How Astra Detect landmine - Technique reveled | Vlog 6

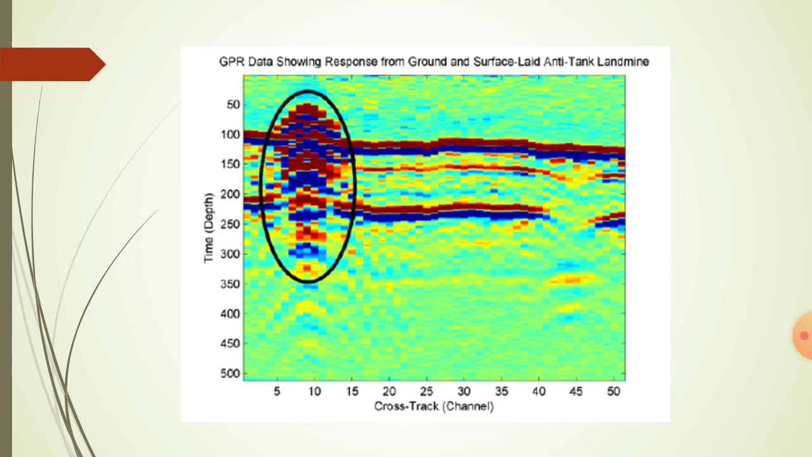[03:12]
this technique is its ability to detect plastic objects buried in the ground as a result it can be used to find the landmines with different types of casting that one is the microwave radar this